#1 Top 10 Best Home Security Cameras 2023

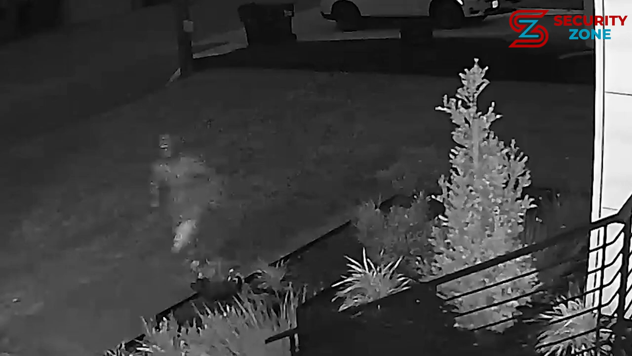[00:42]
This waterproof, two-way audio camera gives you up to 1080p videos with a 130-degree field of view.
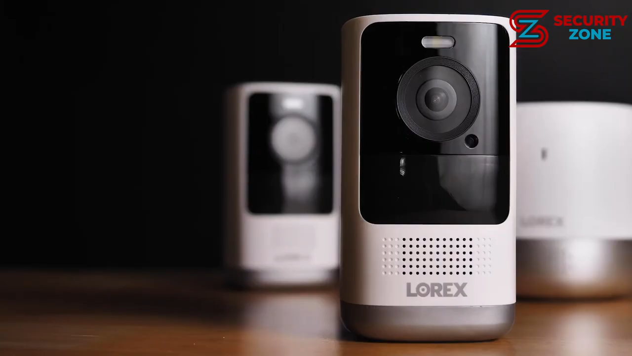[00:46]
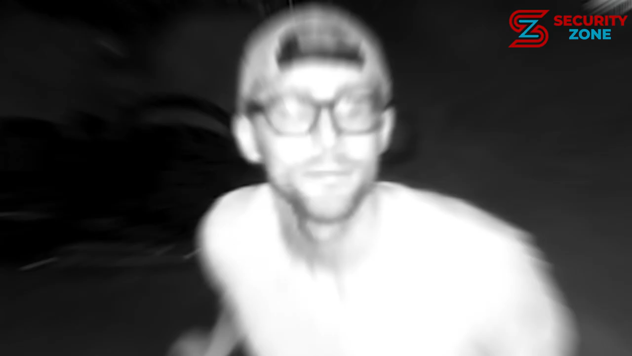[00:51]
It also has infrared night vision, so you can see what's happening outside during the night.
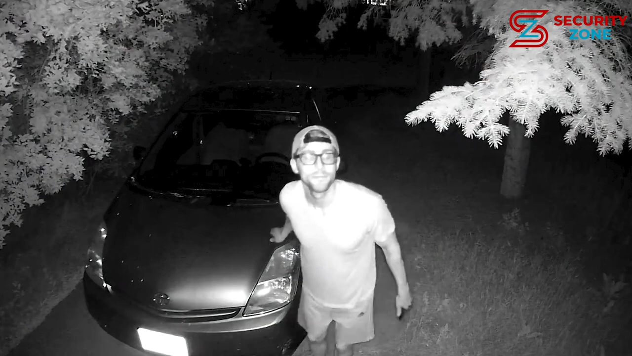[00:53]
What's cool about this camera is the PIR motion detection and multiple useful features.